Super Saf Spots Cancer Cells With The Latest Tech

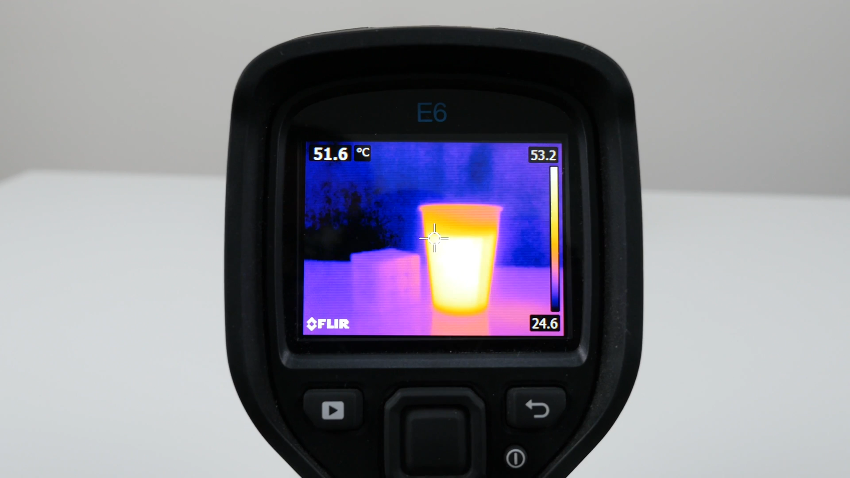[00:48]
On screen: spot 51.6°C
This allows us to see things that the naked eye can't detect by temperature.
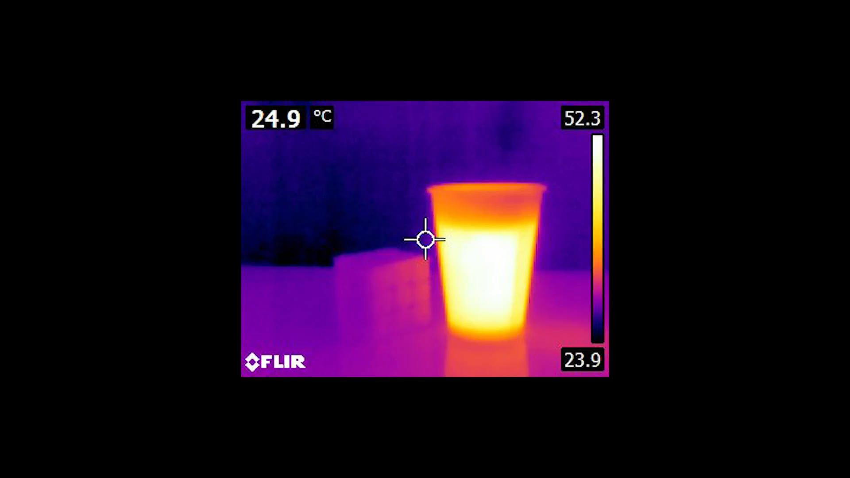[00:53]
On screen: spot 24.9°C
So, for example, if you were to point this at your smartphone after a long gaming session, then you'll be able to see how hot your smartphone